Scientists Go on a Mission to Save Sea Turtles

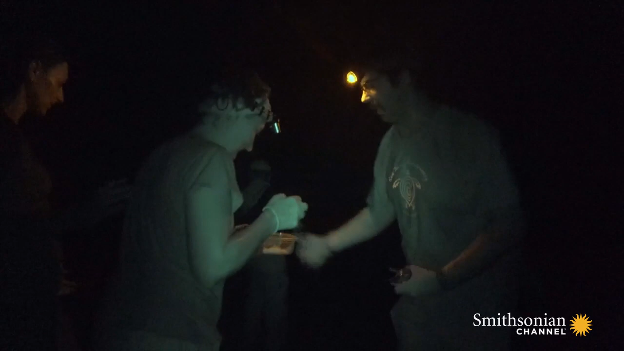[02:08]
We use the red lights because sea turtles don't see red very well.